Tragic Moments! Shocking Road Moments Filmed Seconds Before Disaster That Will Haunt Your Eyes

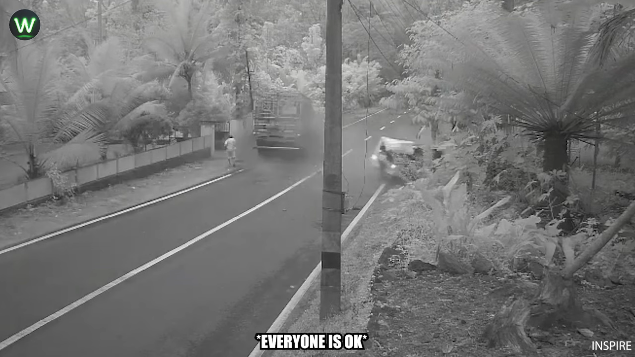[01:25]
Stay in your lane. Don't be like this truck.
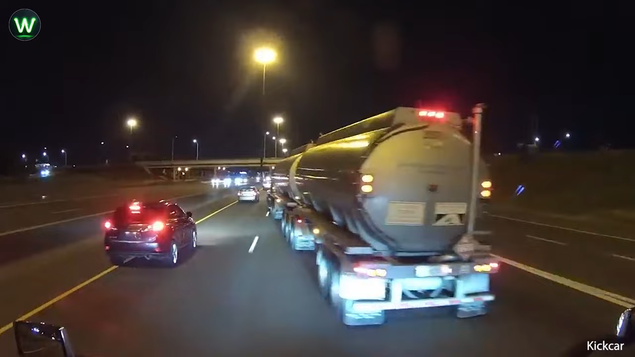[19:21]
In a harrowing incident on Highway 401 in Toronto, Ontario, a catastrophic event unfolded as a fuel tanker,
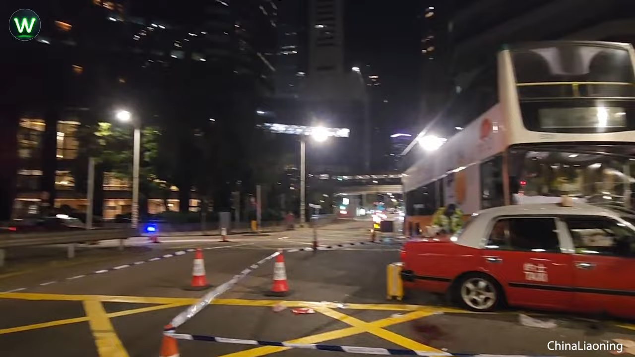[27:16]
A bus collided on Fleming Road in Wanchai, China.